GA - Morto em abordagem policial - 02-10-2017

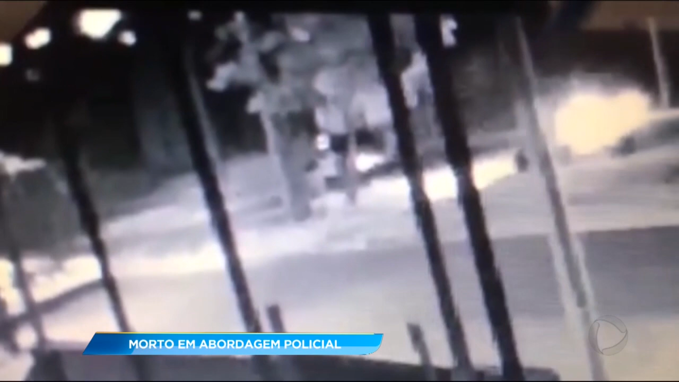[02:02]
As imagens são essas, que estão com qualidade reduzida, mas que mostrariam o jovem descendo do carro com as mãos para o alto, antes de ser baleado. O caso está sendo investigado pela Polícia Civil e pela Corregedoria da Polícia Militar.